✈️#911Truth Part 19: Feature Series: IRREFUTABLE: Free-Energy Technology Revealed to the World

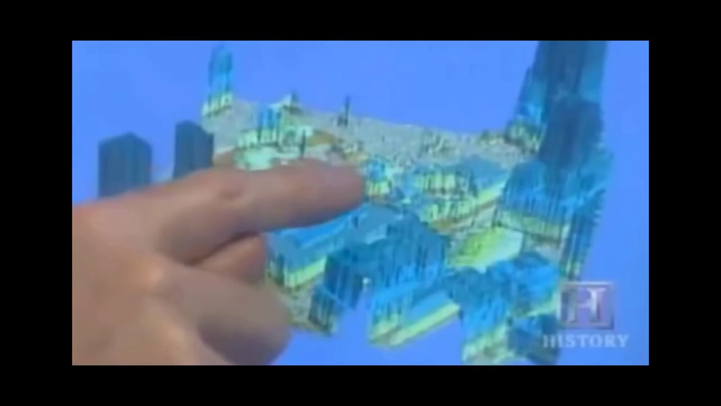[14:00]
You see, you just have that shell of the facade there.